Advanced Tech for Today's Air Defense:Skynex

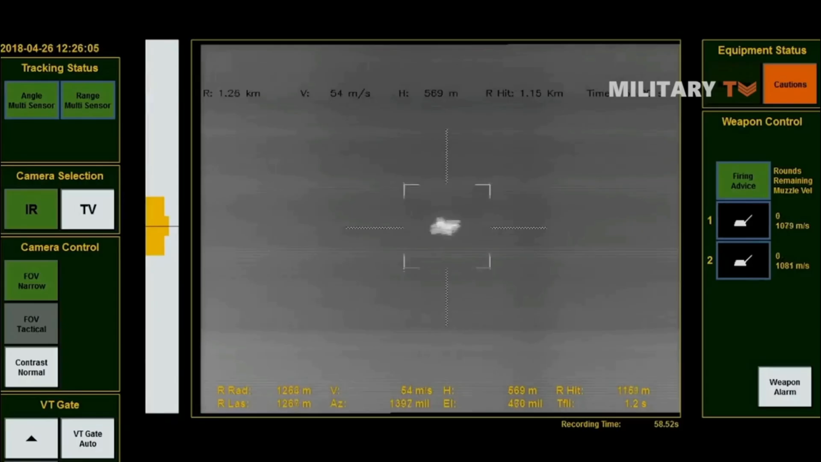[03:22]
Using 2D or 3D radar for targeting,
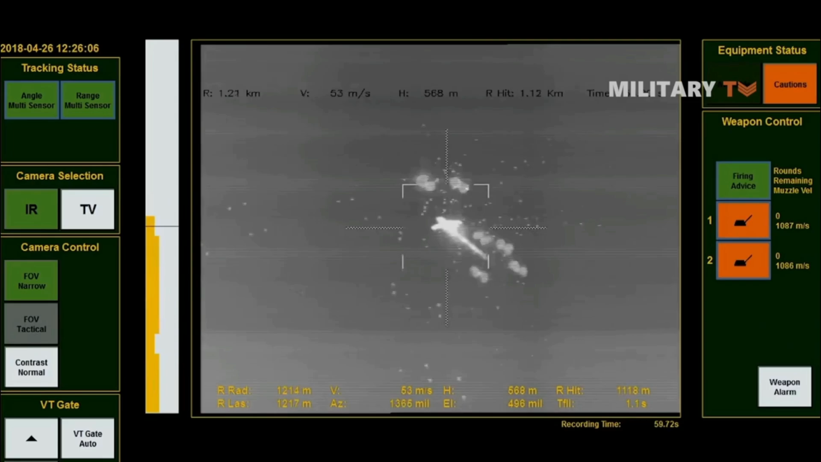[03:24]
the system features automated tracking and operates in all weather conditions.